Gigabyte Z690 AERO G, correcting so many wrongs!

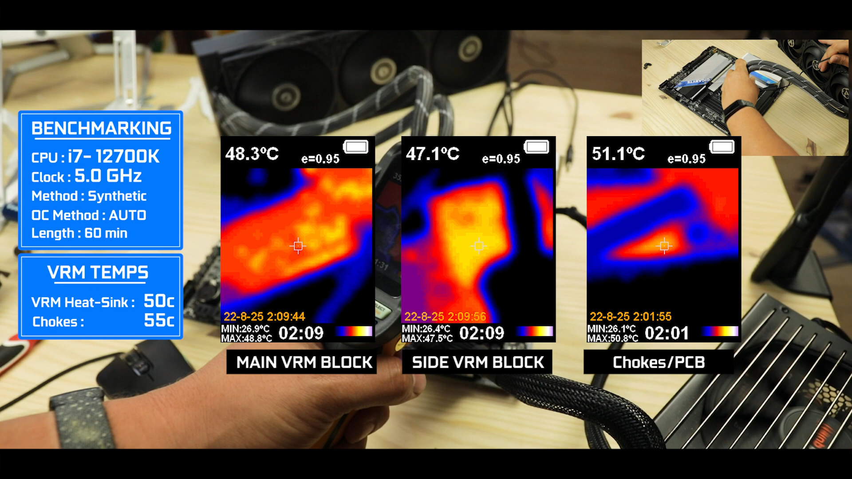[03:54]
the VRM main and side block mostly remain below 50 degrees Celsius, which is frankly breathtaking.